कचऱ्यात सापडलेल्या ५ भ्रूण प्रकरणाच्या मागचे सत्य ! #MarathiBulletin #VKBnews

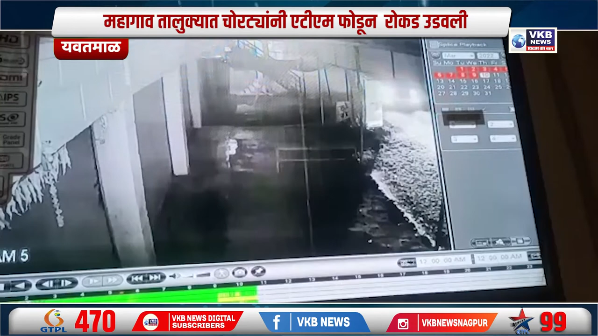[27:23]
तर रातरी दर्मेन 4 साकी वहनाने दरोडे खोर येथे आले वह तैननी CCTV कैमेरा वर काला स्प्रे मारून एटियम मशीन फोडून एक लाक रुपेंची रोकड उडवली है। हा गटना करम CCTV कैमेरात कैज जला सुन माहागाव पुलिस्टेशन ची ठानेदार विलाच्चावण एँचे मार्गदर्शन खाली पुडिल तपा सुरू आए।